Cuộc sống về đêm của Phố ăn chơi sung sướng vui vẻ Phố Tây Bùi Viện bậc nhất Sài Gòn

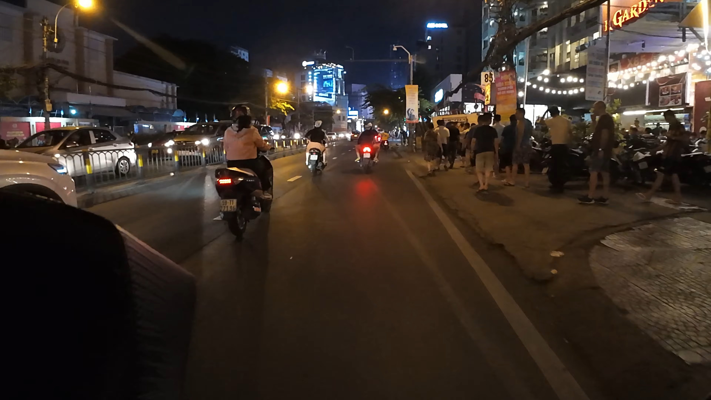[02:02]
Chúng ta bắt đầu từ đường Cách Mạng 8. Chúng ta sẽ đi thẳng đường Cách Mạng 8 và chúng ta quẹo phải vào phố Bùi Viện nha các cô chú anh chị và các bạn.
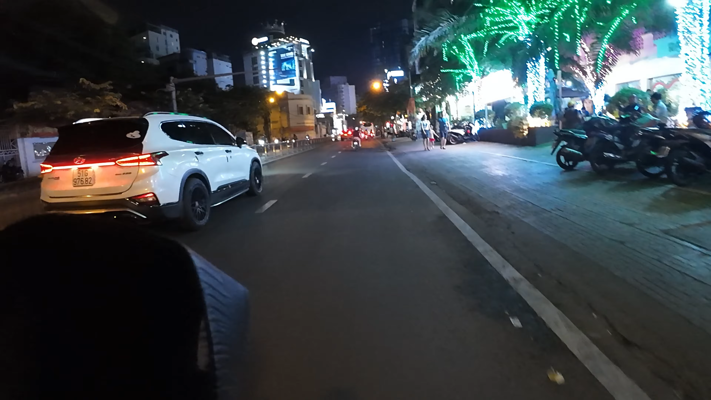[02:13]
Chúng ta đang hướng về ngã sáu Phù Đổng nha các cô chú anh chị và các bạn. Đường Cách Mạng 8 khu vực này thì tối cũng rất là đông du khách.
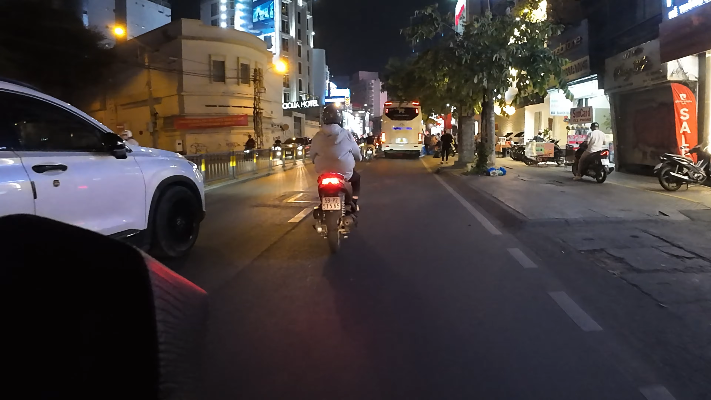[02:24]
Các bạn thấy là bên phải chúng ta có một xe buýt 50 chỗ chở khách về khách sạn. Đông du khách Tây trú ngụ khu vực này. Ngã sáu Phù Đổng là giao nhau của các con đường Cách Mạng 8,
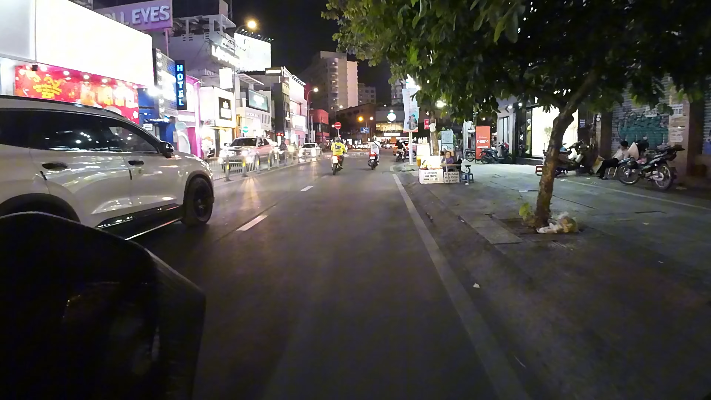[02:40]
Lý Tự Trọng, Phạm Hồng Thái, Nguyễn Thị Nghĩa, Nguyễn Trãi và Lê Thị Riêng.
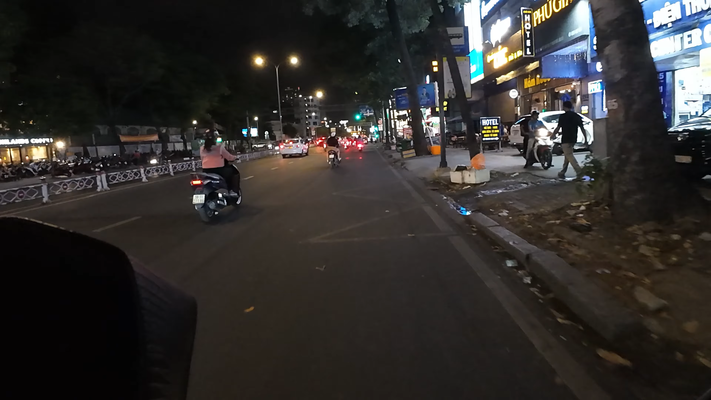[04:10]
Lộ trình chúng ta sẽ tới ngã tư Trần Hưng Đạo giao với đường Nguyễn Thị Nghĩa, bên kia là Nguyễn Thị Học, chúng ta về phải vào phố đi bộ Bùi Viện.
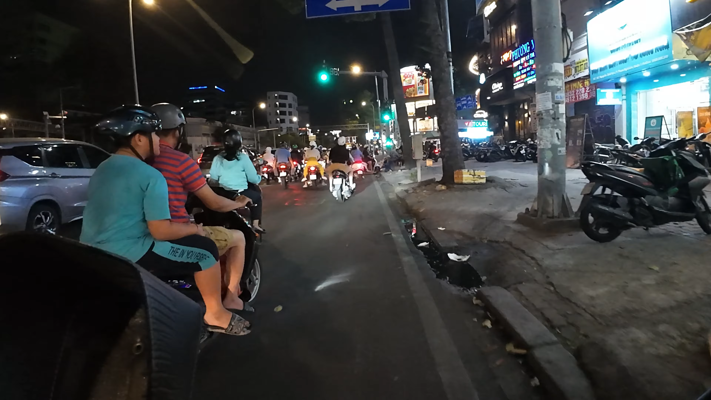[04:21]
Rồi mình về phải vào đây nha các bạn. Chúng ta thấy đây là mũi tàu và chúng ta về phải vào phố đi bộ Bùi Viện. Rồi mình xin sơ lược về phố đi bộ Bùi Viện.
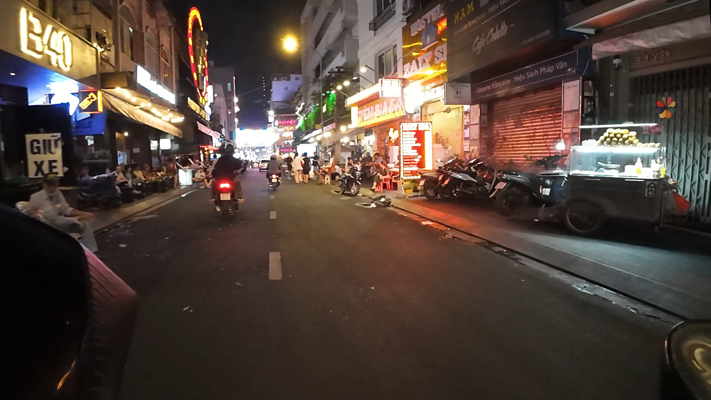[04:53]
Phố đi bộ Bùi Viện là một khu vui chơi nổi tiếng và vô cùng nhộn nhịp của giới trẻ Sài Gòn. Con phố có chiều dài 850m, nằm trên đường Bùi Viện, giao nhau với đường Đề Thám,
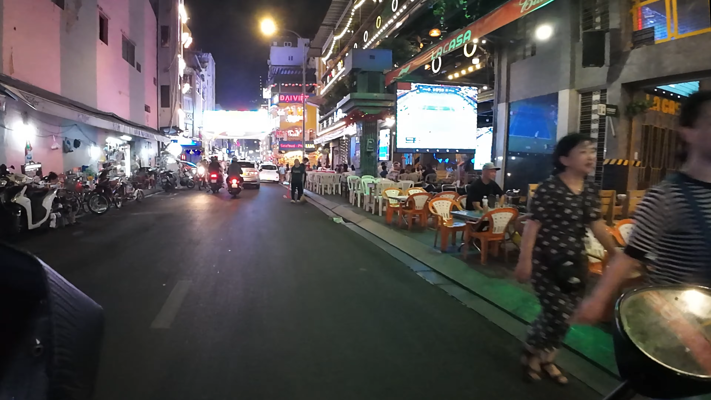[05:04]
Phạm Ngũ Lão, Đỗ Quang Đậu, thuộc phường Phạm Ngũ Lão, quận 1, thành phố Hồ Chí Minh. Xưa kia, nơi này được người dân biết đến với tên gọi là Ngã Tư Quốc Tế.
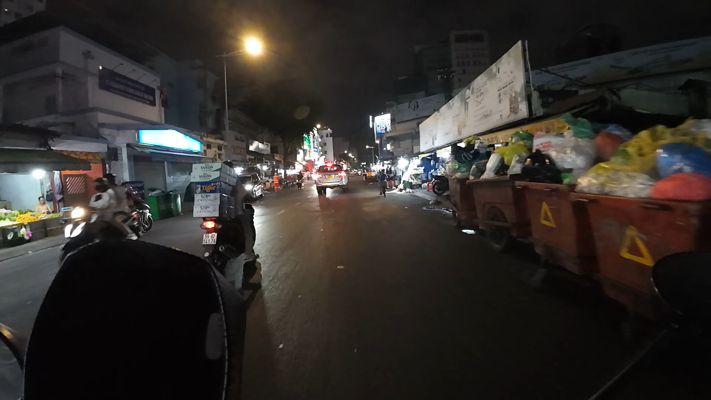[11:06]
Chúng ta thấy đây là bên hông chợ Thái Bình, có các du khách Tây đang tập trung mua đồ ăn. Khu vực này cũng là khu vực tập trung đông khách du lịch nha các cô chú anh chị và các bạn. Lộ trình của mình sẽ quẹo phải đường Phạm Ngũ Lão, mình khám phá khu vực này có các cửa hàng gì, có các quán gì.
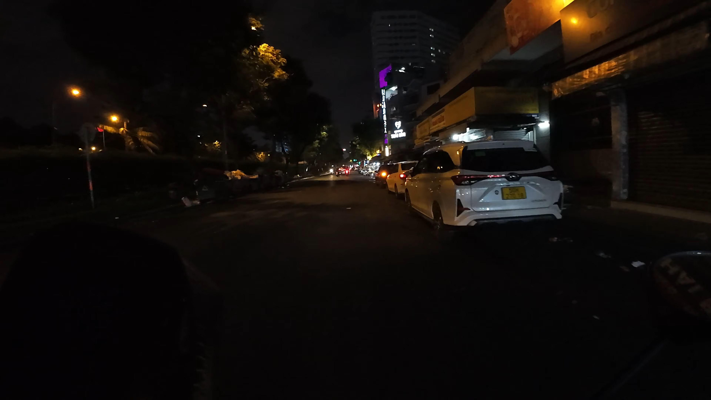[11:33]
Khu vực đường Phạm Ngũ Lão thì đa số tập trung là các khách sạn, rồi các bến xe, các trung tâm lữ hành cho các khách du lịch mua tour đi tham quan khắp nước ở Việt Nam.
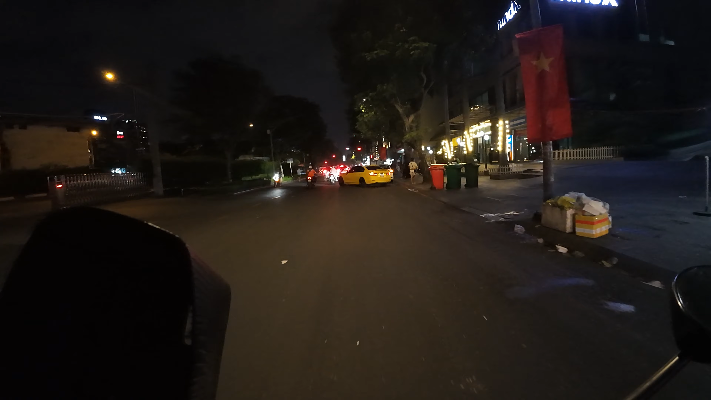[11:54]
Bên hông là công viên 23 tháng 9 cũng rất là đẹp các bạn.
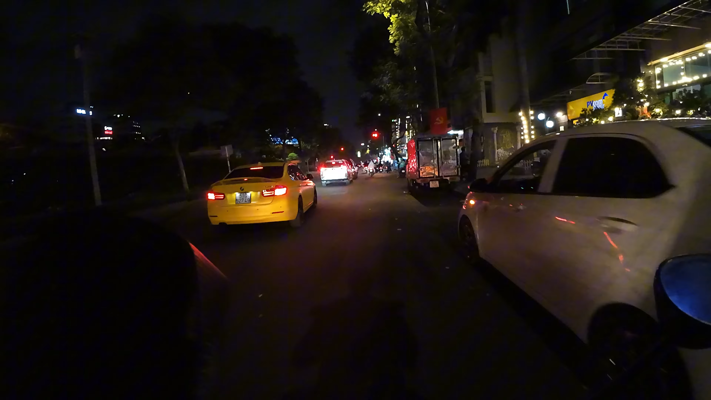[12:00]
Mình ở khách sạn mình ngắm công viên Parkview ha, khách sạn Parkview thì giá cao hơn.
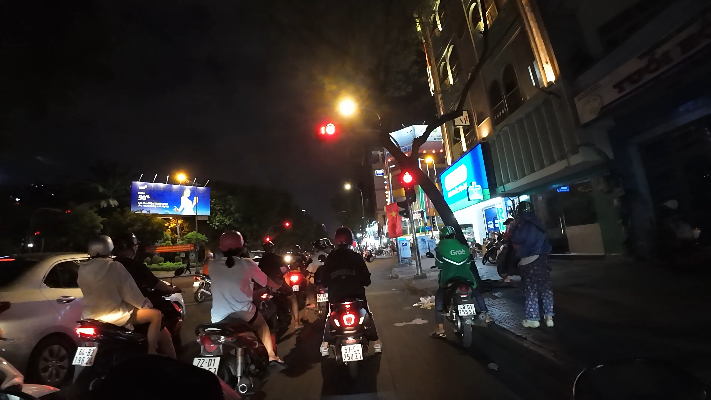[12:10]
Rồi ánh đèn sập sình của phố đi bộ Bùi Viện đây. Các bạn thấy đẹp không? Đây là quán phở Quỳnh, phở cũng trang trí đèn sập sình, đèn LED.
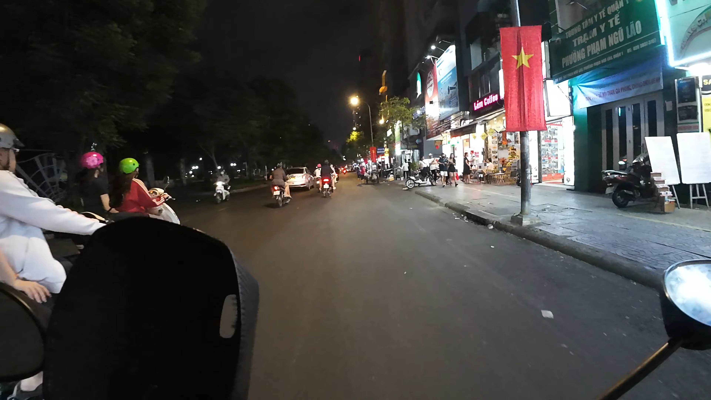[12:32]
Rồi chúng ta tham quan khu vực bên phải, các công ty lữ hành là cho các khách du lịch mua tour du lịch từ Thành phố Hồ Chí Minh đi các tỉnh, đi Nha Trang, đi Phú Quốc, đi Đà Lạt, đi Phan Thiết, vân vân. Tiêu cục các bạn, giống như phim Hồng Kông, nơi vận chuyển hàng hóa tên tiêu cục cũng vui.
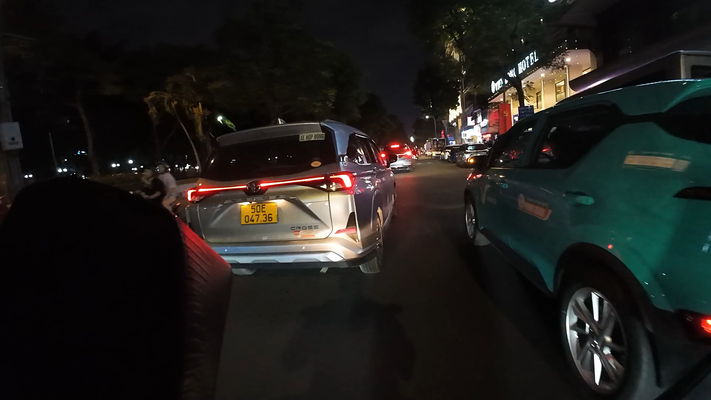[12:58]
Khách sạn Viễn Đông, khách sạn lớn.
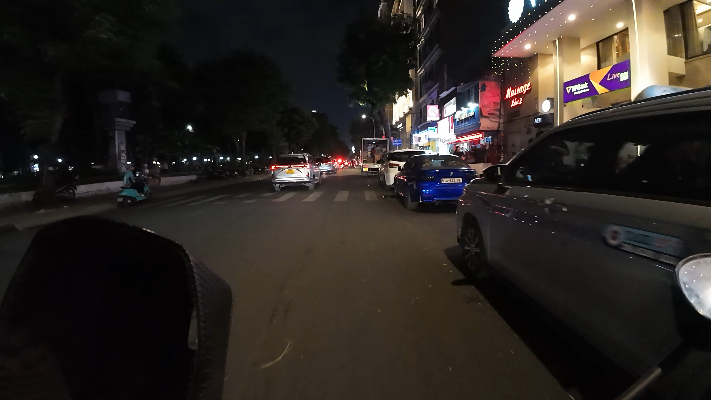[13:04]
Rồi chơi cầu cây, cửa hàng tiện lợi, Liberty Hotel.
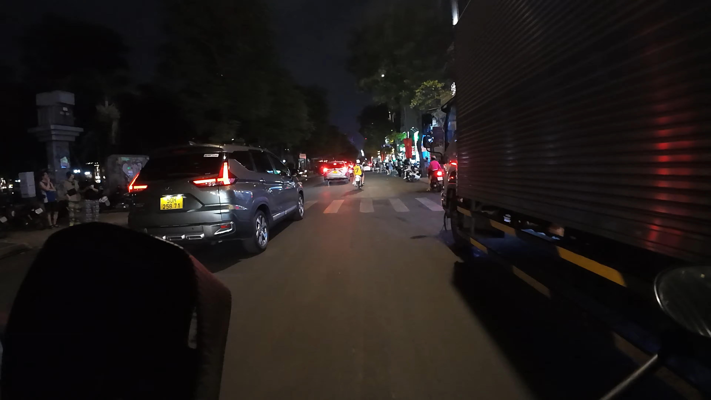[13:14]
Rồi chúng ta thấy là Elliot Hotel,
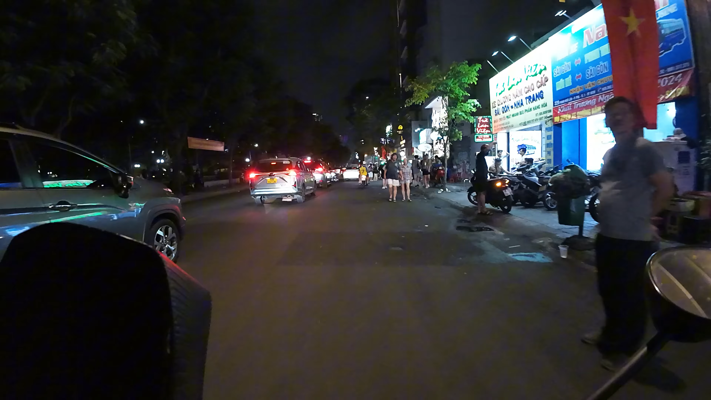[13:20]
bến xe, nơi khách du lịch đã đi tỉnh. Chúng ta quan sát tiếp, đây cũng là nơi vận chuyển hàng hóa, phở ông Cát, không biết phở bờ Cát ở đâu ha, cà phê Highland.
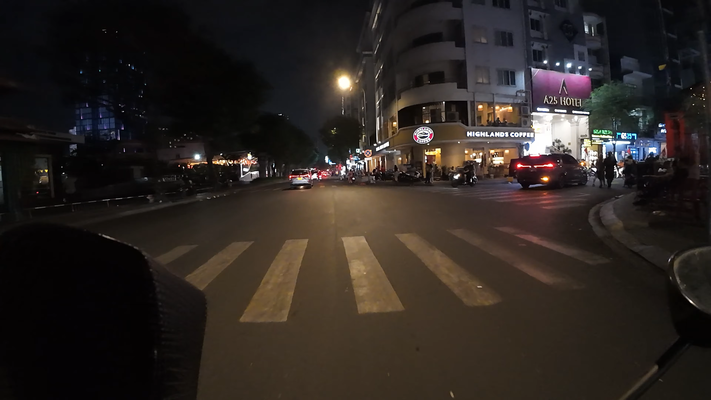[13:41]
Bên phải đường Phạm Ngũ Lão này thì không đông vui bằng khu phố Tây Bùi Viện. Ở đây chủ yếu là tập trung các khách sạn. Chúng ta thấy là chợ trung tâm Central Market ở dưới tầng hầm. Khi có dịp mình sẽ đi xuống tầng hầm, mình quay cho các bạn xem khu vực bên dưới.
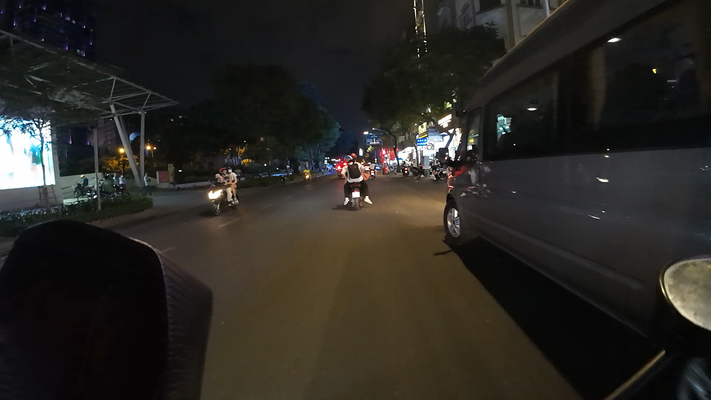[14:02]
Đây là chùa An Lạc, nhưng mà bên trong cũng vui lắm các bạn, cũng những quán ăn, quán búp ở trong đó. ASEAN Travel đó, các tour đi du lịch các nước ASEAN. Rồi cửa hàng bán đồ lưu niệm, mini good, các đồ nhỏ nhỏ mà dễ thương lắm.
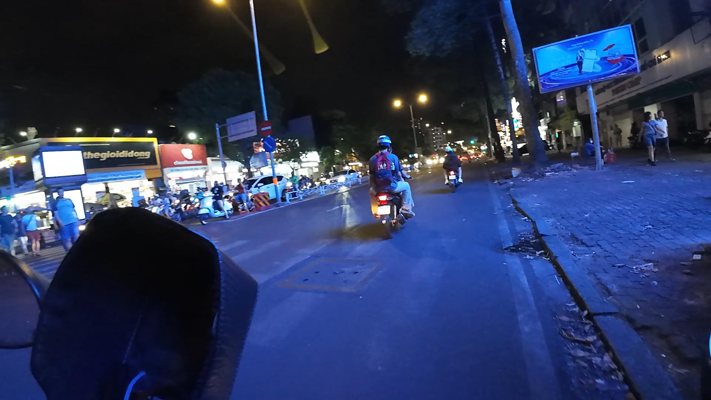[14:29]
Đây là Sài Gòn Coop. Chúng ta đang vòng tới đường Cách mạng tháng 8. Rồi mình sẽ quay phải tới đường Trần Hưng Đạo, mình cho các bạn xem tham quan khu vực xung quanh phố Bùi Viện có gì. Chúng ta thấy là bảng hiệu Phúc Long ha, Phúc Long,